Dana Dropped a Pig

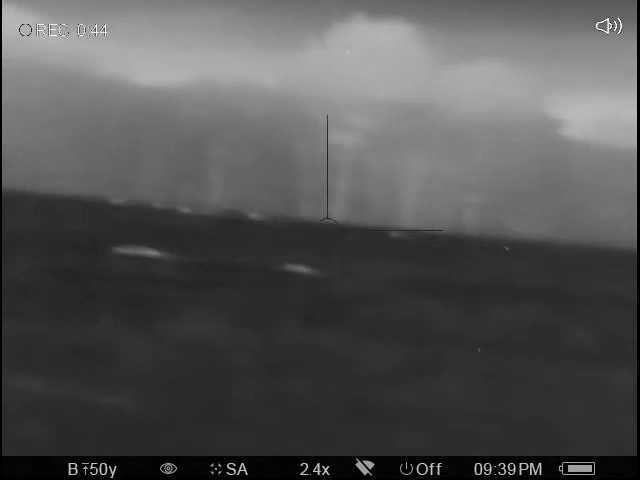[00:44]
My, these, the crosshairs being black with the black background? No, what? Really? It's getting a lot. Is it not white hot? White's hot, but your crosshairs are black, and the background's black.